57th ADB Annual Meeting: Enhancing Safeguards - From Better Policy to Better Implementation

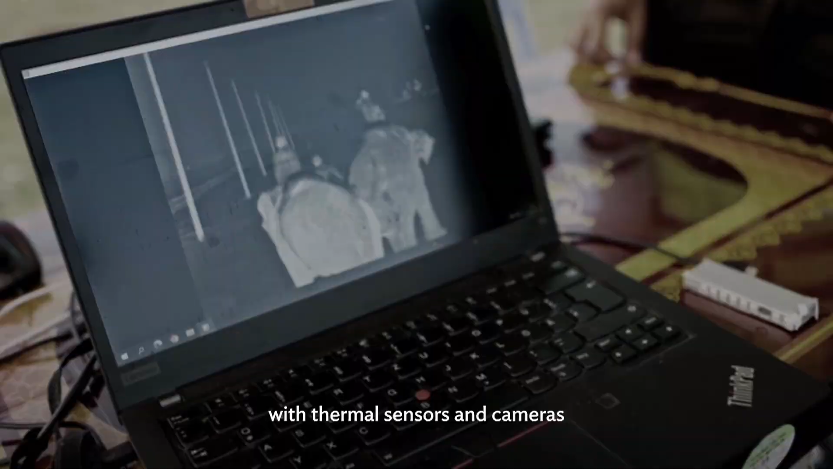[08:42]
detect elephants and alert train operators in real time to prevent collisions.